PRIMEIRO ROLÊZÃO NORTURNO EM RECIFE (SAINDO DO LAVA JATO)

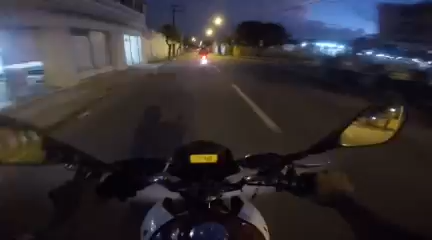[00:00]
Salve rapaziada do canal, Josivando Grau com mais um vídeo. Já deixa seu like aí, galera. Se inscreve se não for inscrito. Vamos dando um rolezinho aqui à noite, galera. Acabei de sair do Lava Jato ali agora. Ave Maria.
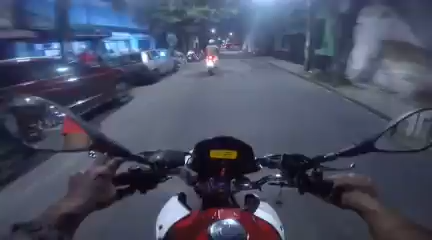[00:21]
CTTU ali, velho. Vamos de boa, vamos de boa. Então, galera. No vídeo anterior eu tava indo pro Lava Jato. Consegui lavar a moto. O mano lá lavou, né? Só que escureceu. Mas tá nova, ficou limpinha. Daquele jeito, galera.
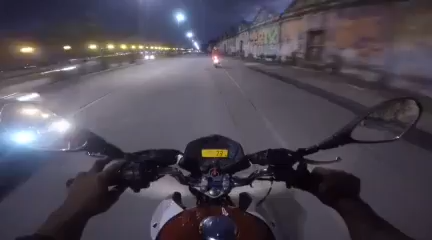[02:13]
Ai, rua de Recife, galera, é muito linda, hein? Muito linda mesmo. Eu acho que é o primeiro vídeo, primeiro rolê noturno, né, mano? Ah, eu nunca fiz vídeo à noite não, principalmente aqui em Recife. Mas é isso aí. Vamos que vamos. Primeiro vídeozão noturno.
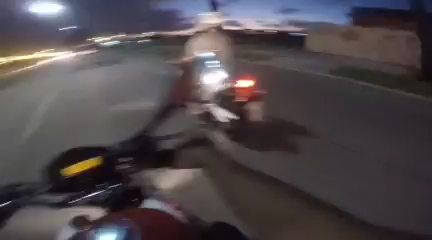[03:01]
Aí, o mano também deu uma lavada na dele, ficou pelo. Tá passando aqui no caixão da Rita.
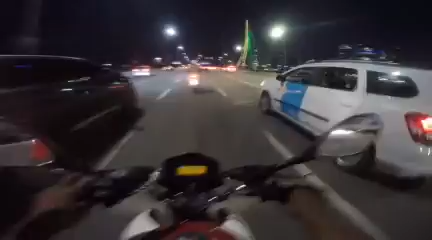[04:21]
Olha isso, galera. Já deixa o like aí, mano, que merece muito like. Esse vídeozão à noite, rolezão à noite. Que noite linda.